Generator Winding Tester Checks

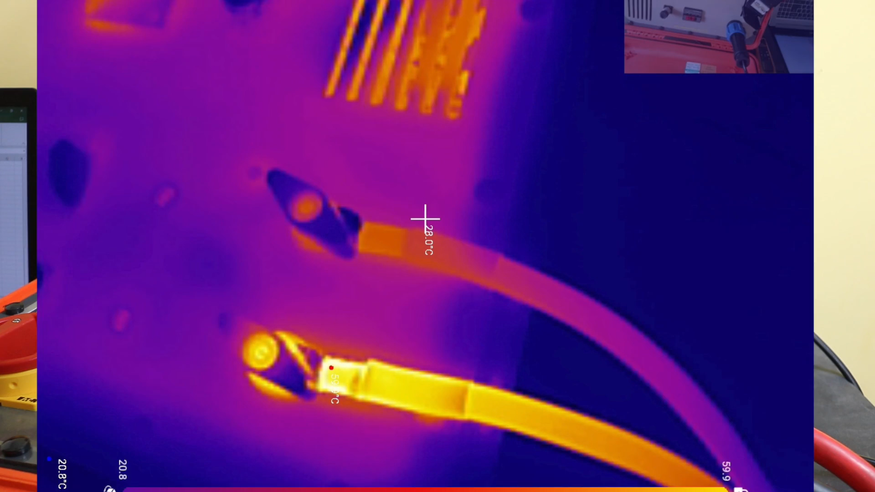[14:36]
On screen: spot 28.0°C
so this is the leads coming out the test set there certainly seems a bit hotter connection coming off the black lead there doesn't it and then we can go
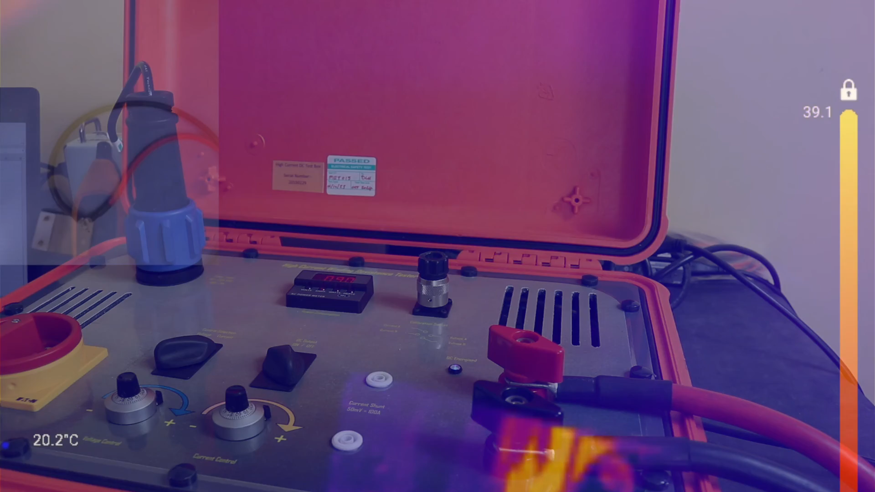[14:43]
down to the actual leads on the floor there
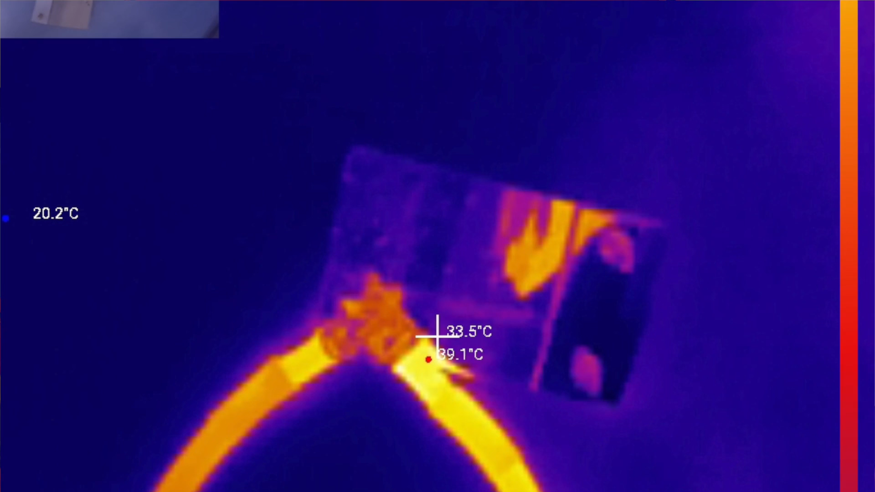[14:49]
and the shorting block and we can get some pictures there